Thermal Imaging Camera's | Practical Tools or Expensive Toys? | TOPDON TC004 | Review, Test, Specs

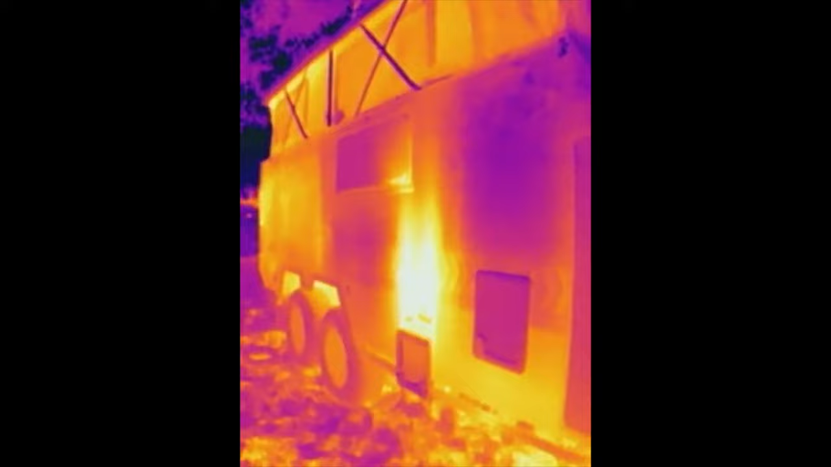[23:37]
we can clearly see where the hot water system is located and is currently active, heating the water inside to approximately 60 degrees.
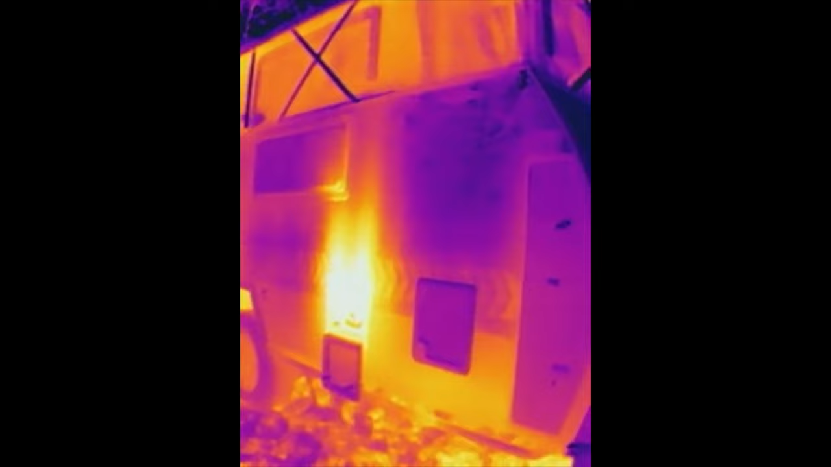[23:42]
As we walk down the side, we can note that these panels of a Leukabond material have some reflective properties in the infrared band.
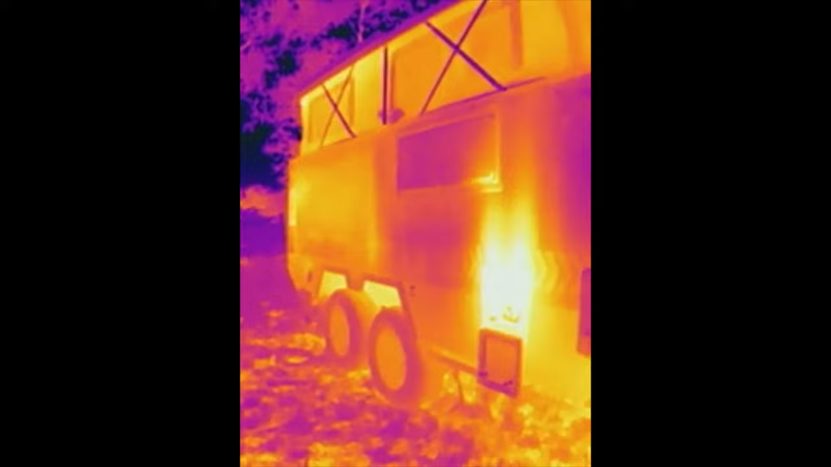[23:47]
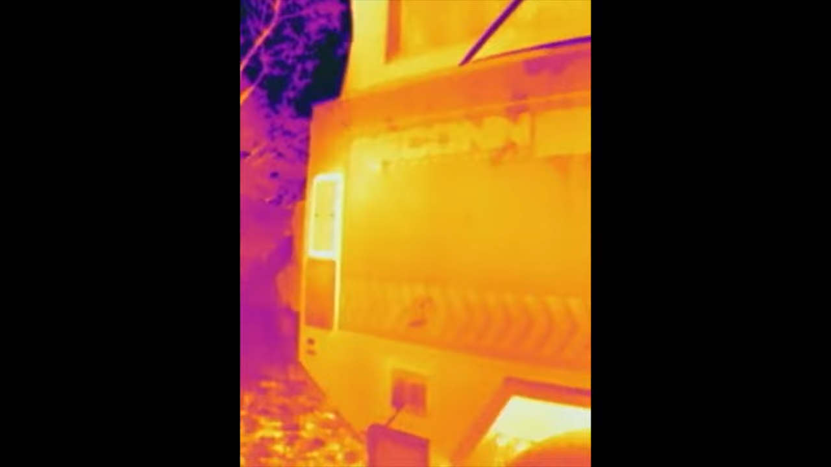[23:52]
Further, the dust suppression in the rear corner of the van also emits some heat, and this is a result of the electrical system generating heat nearby, and this cap being one of the vents through a filter element.
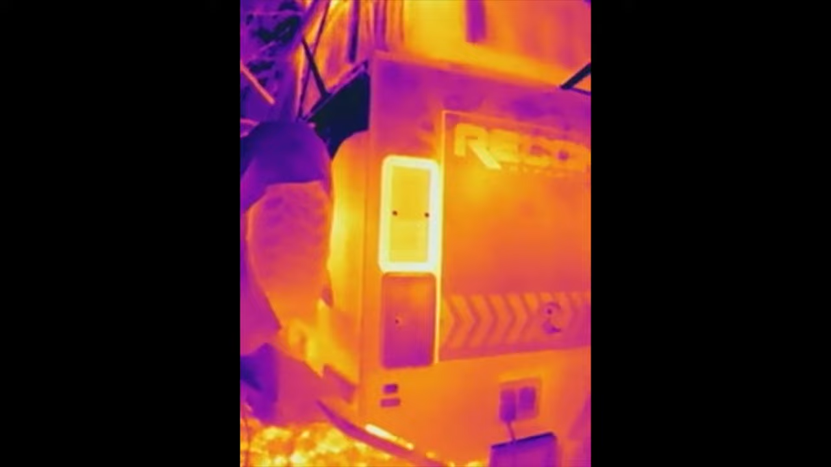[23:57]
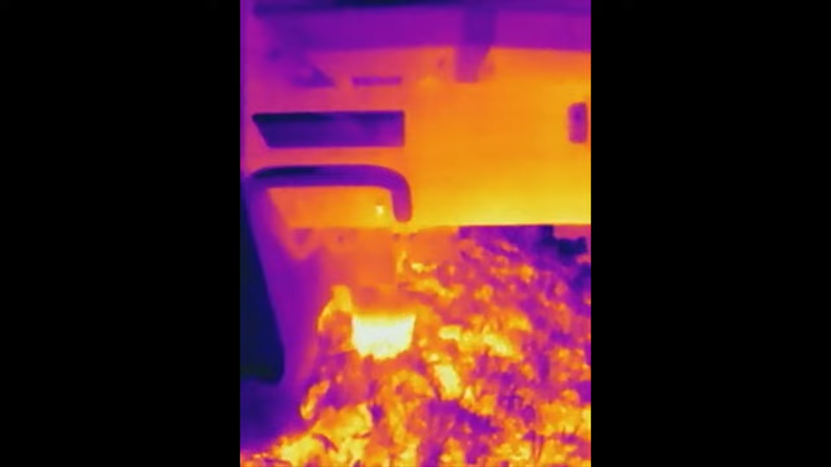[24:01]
Underneath our kitchen sink is a waste water bucket, and we can see exactly what that level is, regardless of the fact that the bucket is not transparent in the visible light spectrum.
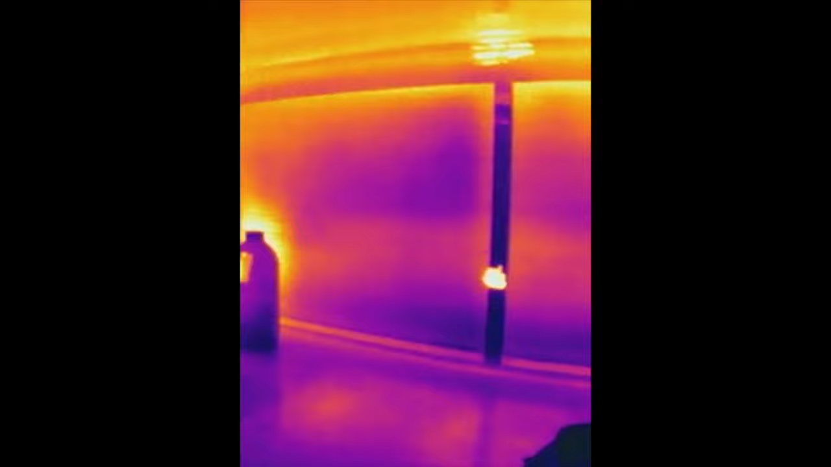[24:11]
And finally, in the kitchen compartment, we see that the main source of heat is from the 240-volt kettle, which again, we can see the internal level through this camera.